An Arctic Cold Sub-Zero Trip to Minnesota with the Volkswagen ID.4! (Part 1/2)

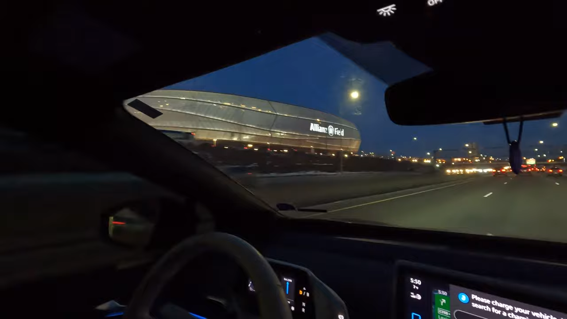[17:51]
united we are at 10 state of charge it is single digit temperatures here this is going to be interesting guys so we're going to walk a little bit of ways because i don't want to stay in that big line of cars and
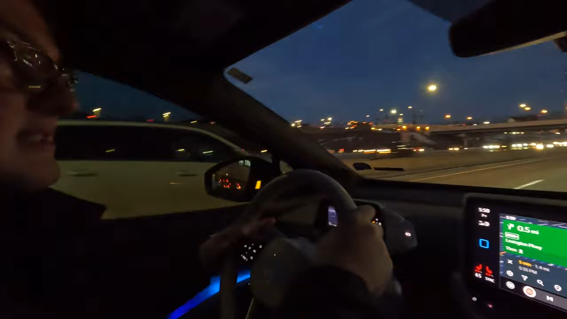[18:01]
i get it's cold but you know we got to get warmed up to intervene in the cold which is ironic but oh well so here's this target up here that's got these chargers and look at that that's
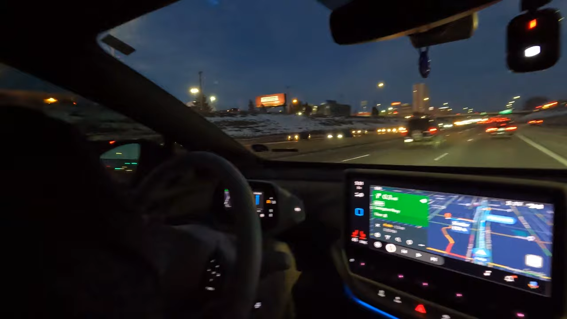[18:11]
all backed up with cars so honestly maybe walking's faster but it's gonna be cold okay let's not happy